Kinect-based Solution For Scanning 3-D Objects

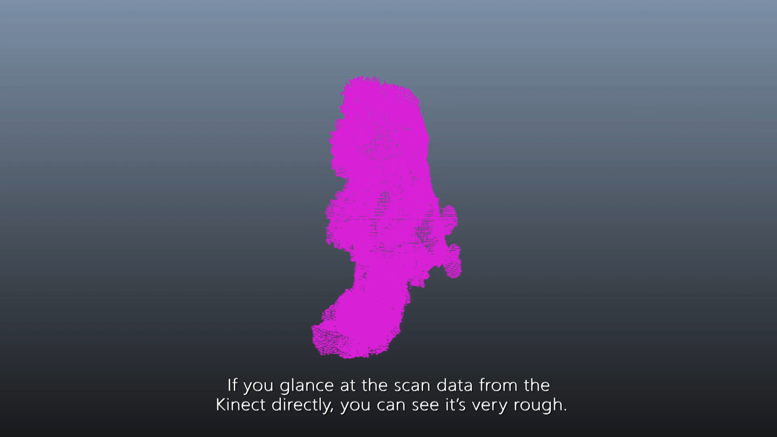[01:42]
If you glance at the scan data from the Kinect directly, you can see it's very rough.
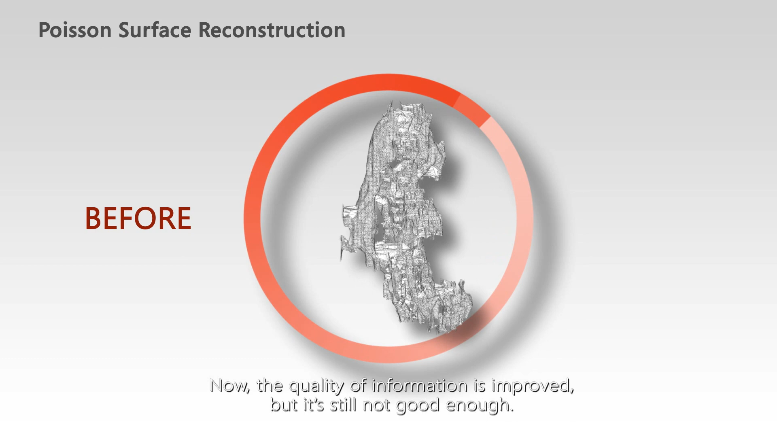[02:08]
Now, the quality of information is improved, but it's still not good enough.